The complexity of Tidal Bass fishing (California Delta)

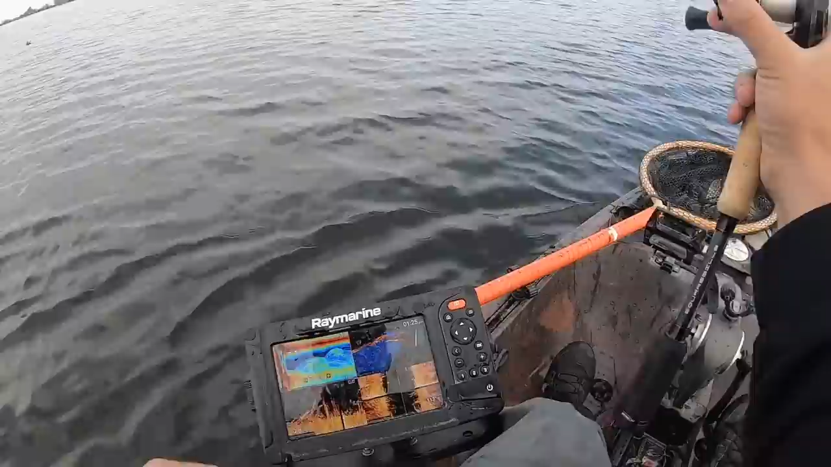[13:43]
finally this is the good stuff we've been seeing right here it's not as dense of grass just letting that bait barely touch the tops and then twitching it out of there and that's when we're getting bit you see the depth change right there see that's the stuff that's no good that's the stuff that's good
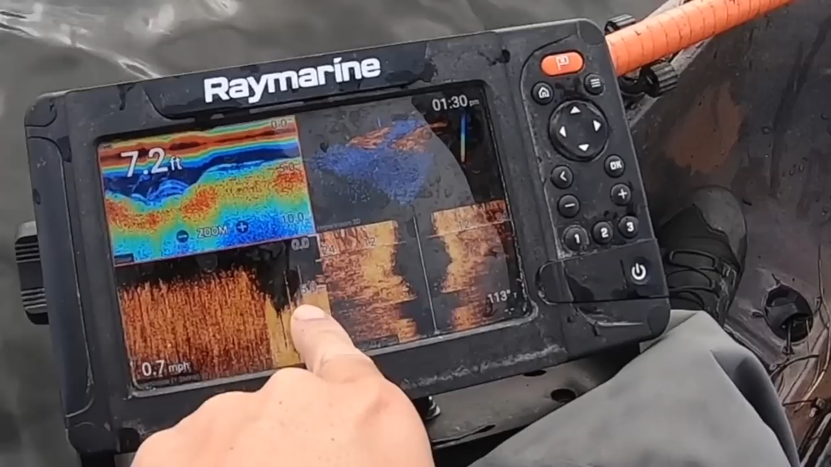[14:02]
On screen: depth 7.2 ft, speed 0.7 mph
there we go oh something hit it dang it something knocked it man get a hook in your face dude